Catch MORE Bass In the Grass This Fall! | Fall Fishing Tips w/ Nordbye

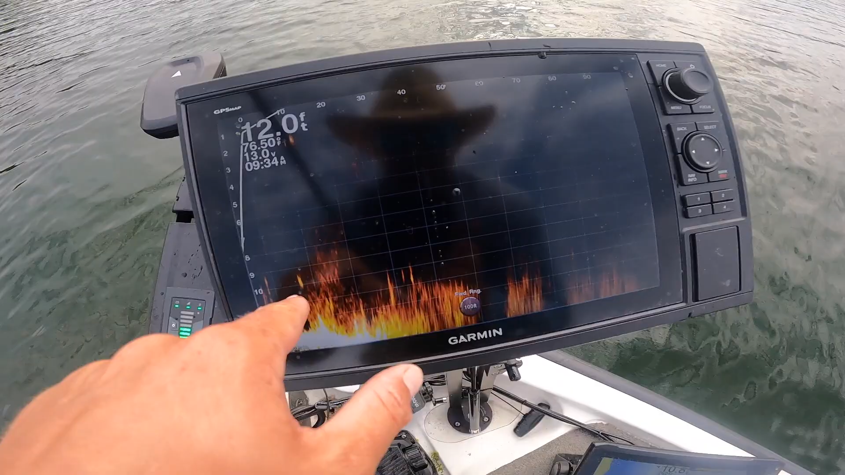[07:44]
On screen: depth 12.0 ft
pop it over it and then he was on there you can see this grass on live scope it looks pretty good right on the bottom a little fish right under me that's what a fish looks like sitting off off the grass but we're going in and out of that eel grass hydrilla a little bit of milfoil